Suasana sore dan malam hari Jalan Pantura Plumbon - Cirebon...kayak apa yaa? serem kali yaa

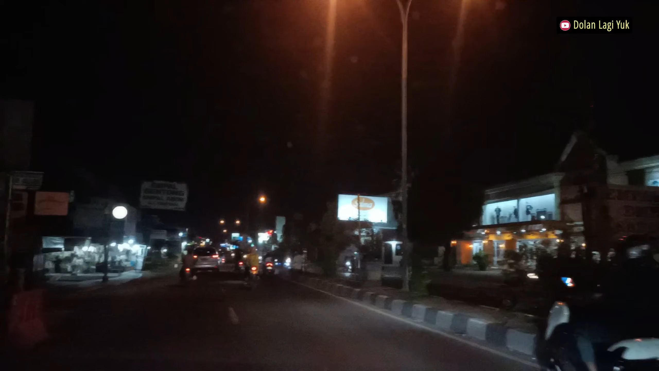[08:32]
Posisi sekarang jam 6.50 Jam 7 kurang 10 menit Malam Mudah-mudahan Tidak terlalu gelap hasil videonya ya
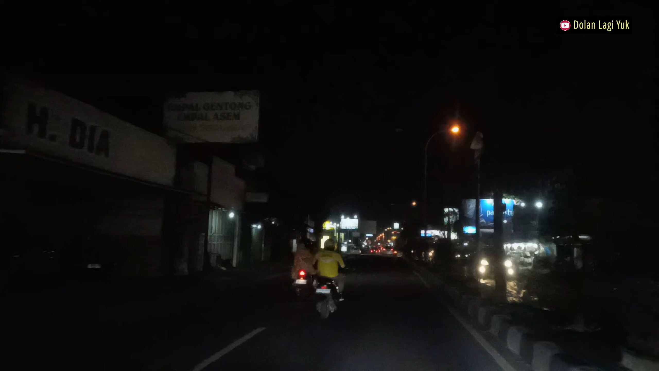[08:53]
Masih ada di Jalan Insinjur Haji Juanda Ini masih ada di Plaret tadi Mau memasuki ke Kedawung Cukup rame lalu lintasnya Tapi kategorinya masih lancar
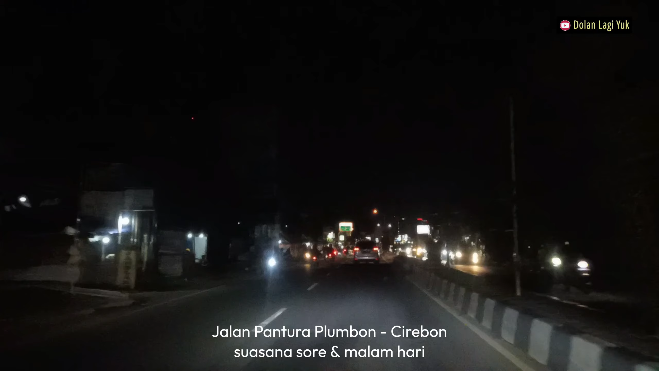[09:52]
Kita masuk ke Kedawung Depan itu ada pertigaan Kalau yang kiri mengarah ke Gunung Jati Pilang, Krucok Arhanut Kalau lurus menuju ke Kota Cirebon Ini depannya masih putaran balik
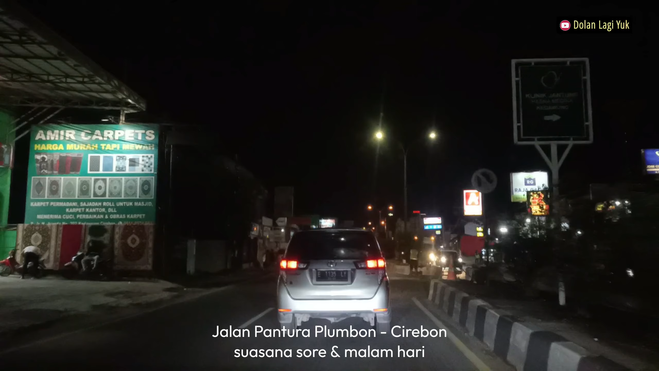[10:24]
Hasna Medika Klinik Jantung Ada di Kedawung Sebelah kanan Di sepanjang jalan ini Indomaret, Arfamaret Cukup banyak sekali Kulineran oleh-oleh Wah Komplit Nah depan kiri Mengarah ke Gunung Jati Indramayu Pilang Kelayan Bisa tuh Krucok juga bisa lewat situ Kita
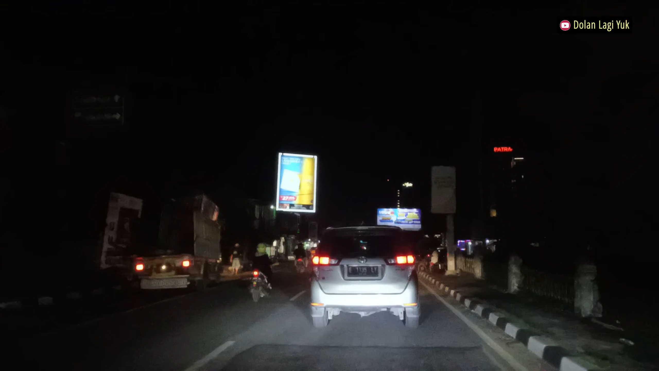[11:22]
Jadi kalau mau mengarah ke Jawa Tengah Kanan Kalau ke dalam kota Lurus aja Jalan Tuparep
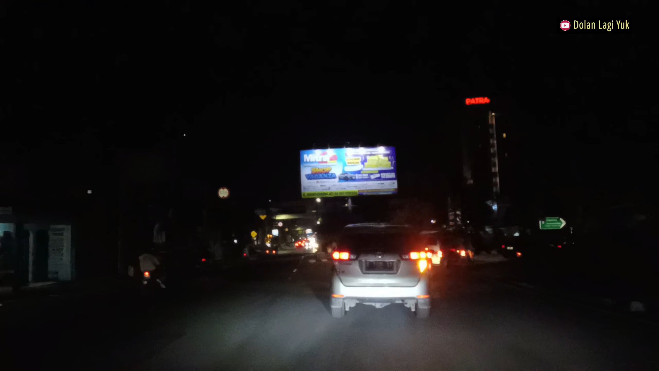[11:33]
Kita ambil kanan Karena mengarah ke Jawa Tengah
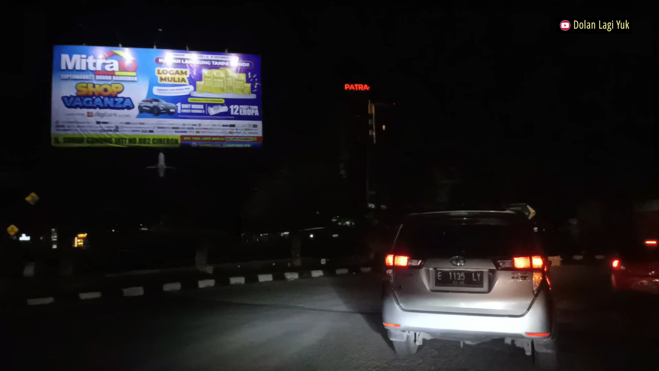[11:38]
Setelah send kanan Kita langsung send kiri
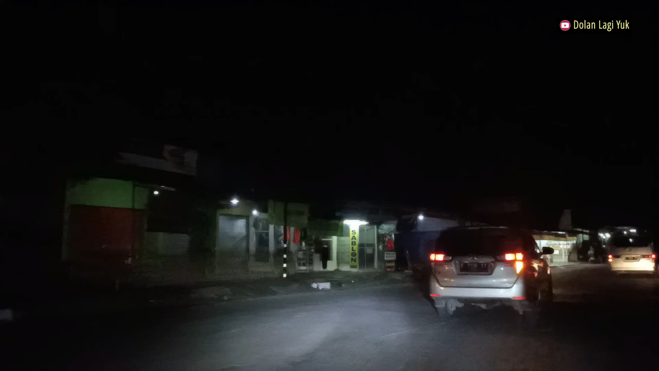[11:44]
Karena kalau kanan terus Puter balik Kembali lagi ke Arah Playret Lumbon Nah kita yang ambil Lurus kiri Menuju ke Jawa Tengah Ini jalan Bypass Ini jalan Bypassnya Cirebon Dan ini masih Kategorinya adalah Kabupaten ya Belum masuk Kota Cirebon Ini perbatasan Dipan itu Perbatasan
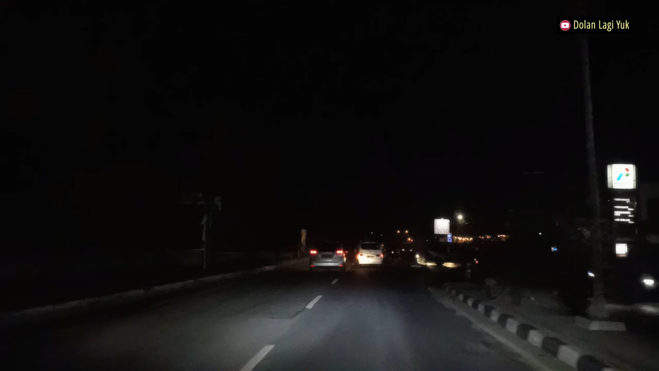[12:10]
Kalau untuk di Daerah sini Ini namanya Bypass ya Jadi tidak terlalu Padat penduduk Makanya gelap nih Lampu penerangan Jalan juga Nyala ya Ada maksudnya Ada dan Menyala Oh Tapi ada Beberapa yang Mati Jadi Spot tertentu Mati Spot tertentu Ada lampunya
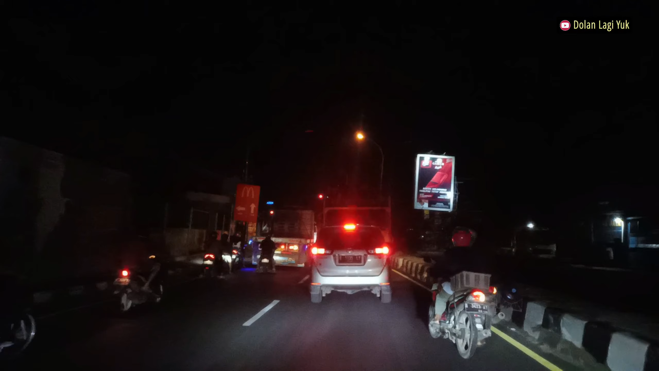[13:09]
Kita lanjut lagi Sudah hijau Lampunya Dan masih ada Di jalan Bypass Cirebon Ini jalan utamanya Kalau Mudik pulang kampung Yang ke Jawa Tengah
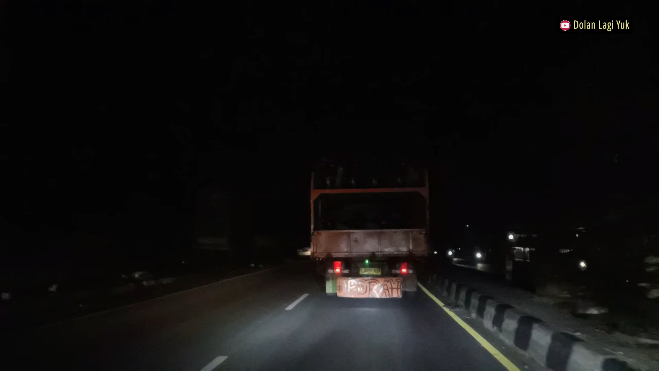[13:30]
Yang bergendara Pakai motor Atau pakai mobil Ini jalannya Dan ini adalah Suasana di Malam hari Pantura Kota Cirebon Kendaraan Kendaraan besar Juga Ada yang Masih Ada yang Lalu-lalang
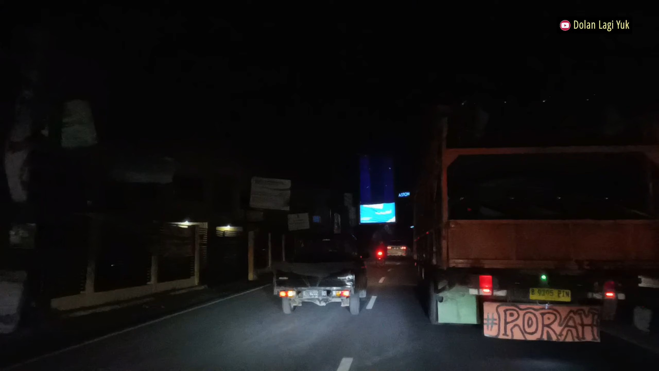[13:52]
Depan Sebelah kiri Hotel Aston Ini lampu jalannya Banyak yang Mati Jadi gelap Makanya hati-hati Untuk diputeran Balik Toyota Depan Sebelah kiri Jadi disini Areanya Sentranya Otomotif
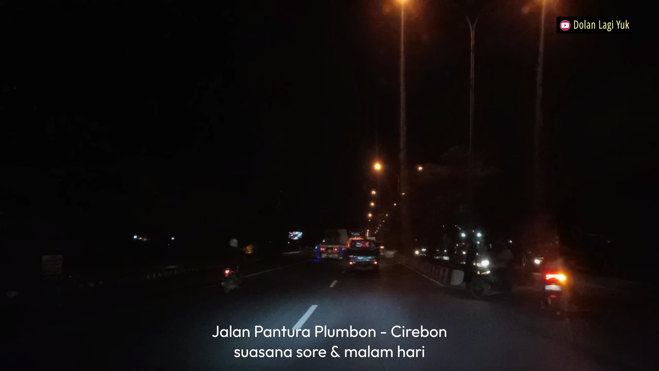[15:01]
Rame Rame Sekali Ya Arah Sebaliknya Juga Rame Tapi Masih Lancar Jalan Di 40 Kilometer Perjam Depan Lampu Merah Lagi Kalau Kiri Ke Jalan Pemuda Tol
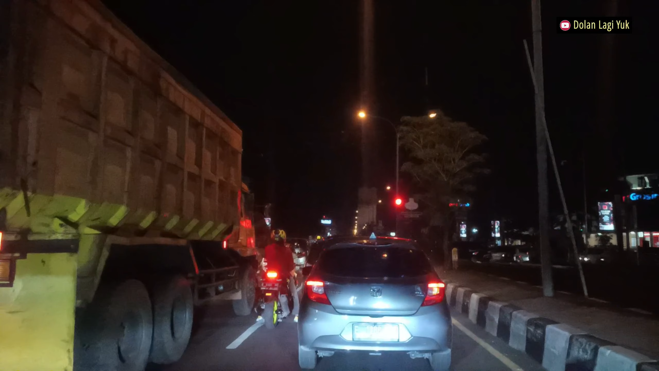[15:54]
Lote Ada Living Plaza Ada Informa Ada Fakultas Kedokteran Universitas Gunung Jati Ada RRI Cirebon Cukup Banyak Di Daerah Sini Ini Mobil Besar Kita Lanjut Lagi
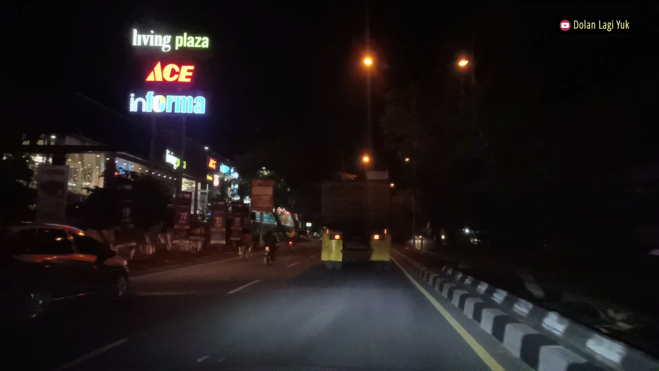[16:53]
Living Plaza Sebelah Kiri Marka Jalan Garis-garis Jalan Pembatas Jalan Juga Cukup Terlihat Di Malam Hari Ini Lampu Penerangannya Oke Juga Masih Aman
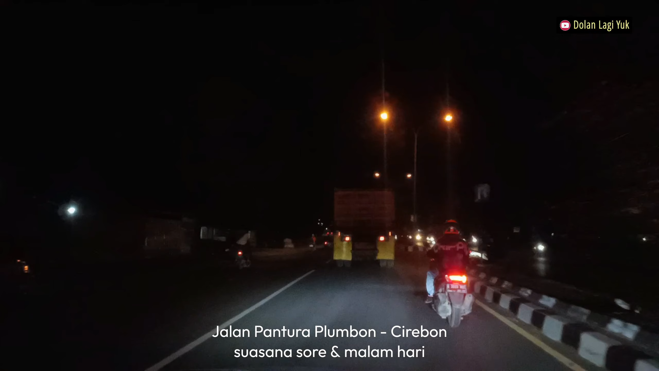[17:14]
Jadi Suasananya Malam Hari Di Kota Cirebon Pantura Cirebon Tadi Dari Plumbon Menuju Ke Cirebon Kota